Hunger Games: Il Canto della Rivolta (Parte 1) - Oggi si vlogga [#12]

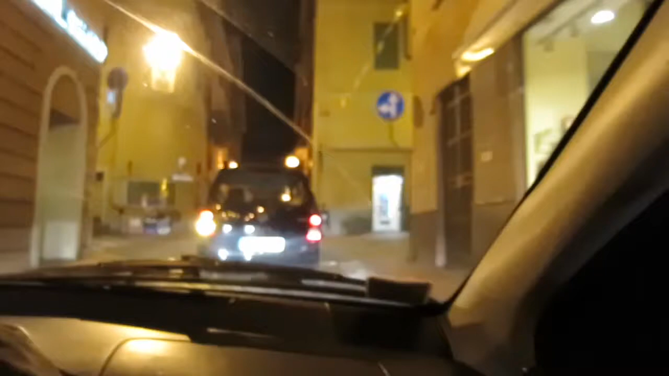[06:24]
Ecco, siamo arrivati, il cinema è qui, il cinema centrale di Peria,
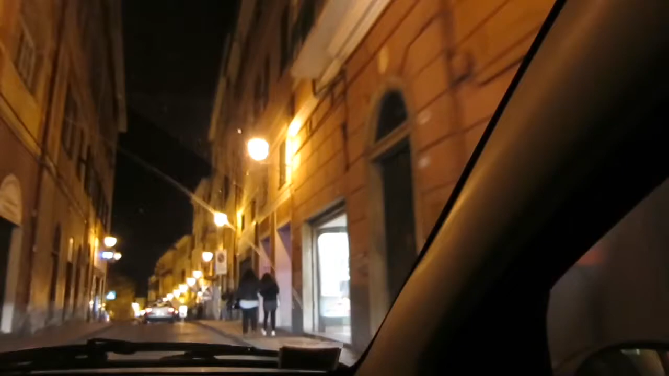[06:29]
Porto e Morizio per la precisione, ti prego, dimmi che c'è un posteggio libero davanti.
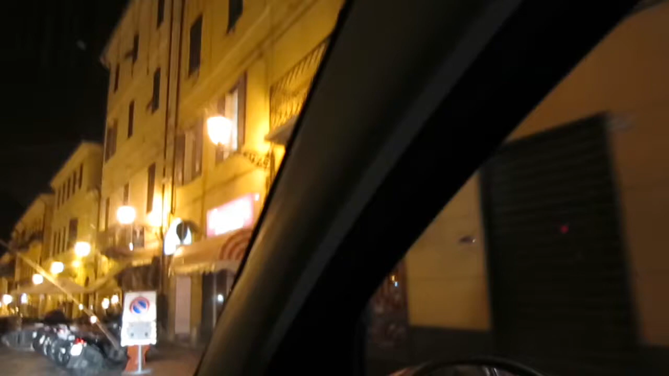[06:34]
Sento che ci sia tutta sta gente arroccata davanti. Tutta sta gente, ci sono quattro gatti. Il parcheggio è qui?